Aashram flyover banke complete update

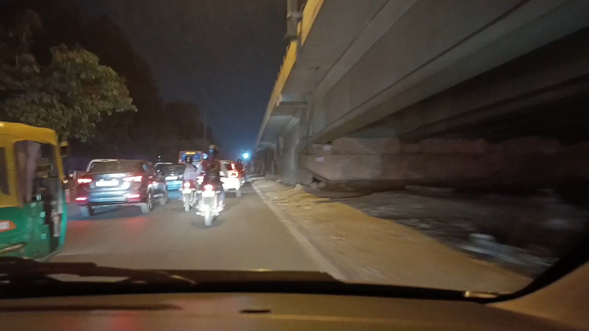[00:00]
हेलो दोस्तों, गुड इवनिंग। ये छोटा सा अपडेट, आश्रम फ्लाईओवर का 90% काम कंप्लीट हो चुका है।
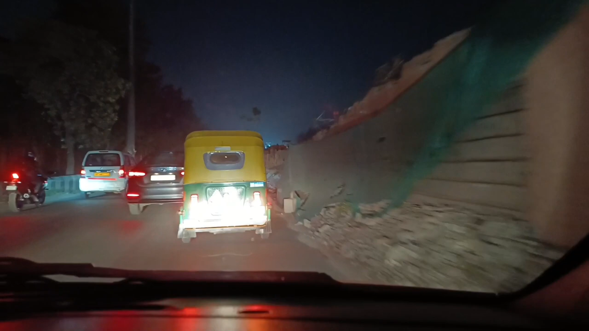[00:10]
10% वर्क अभी कंप्लीट होने के लिए बचा हुआ है। अब फिर ये आम जनता के लिए खोल दिया जाएगा, जो कि बहुत ज़्यादा ट्रैफिक का सामना करना पड़ता है इस टाइम पे। दोस्तों तस्वीरें आप लोग देख सकते हो, बस थोड़ा सा यही पैच बचा हुआ है, बाकी का ये आगे। तो जैसे जैसे हम
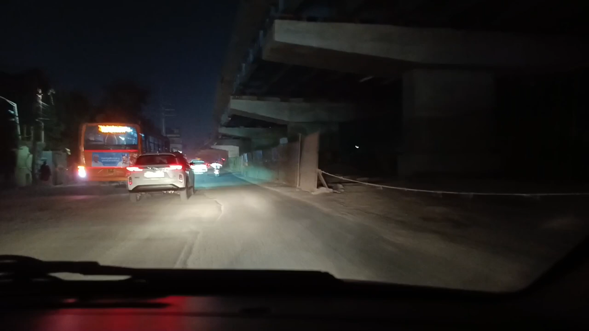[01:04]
KP संत लाता रहता है, आप लोगों को इन्फॉर्मेशन देता रहता है। तो देख सकते हो ये रात का टाइम है, और रात के टाइम में भी आप लोग देख सकते हो सारा काम यहाँ पर बिल्कुल कंप्लीट हो चुका है दोस्तों।
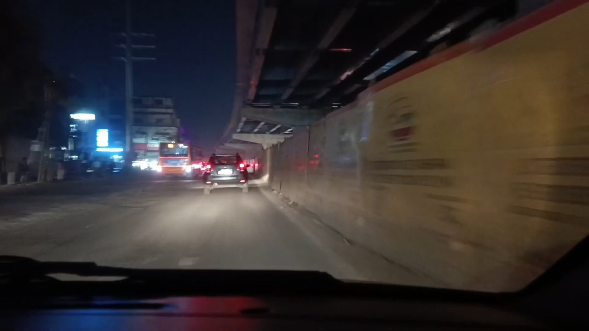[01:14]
बस थोड़ा सा ही वर्क बचा है, जो कि 10% वर्क इस पर बचा हुआ है, वो भी जल्दी कंप्लीट करके और आम पब्लिक के लिए खोल दिया जाएगा,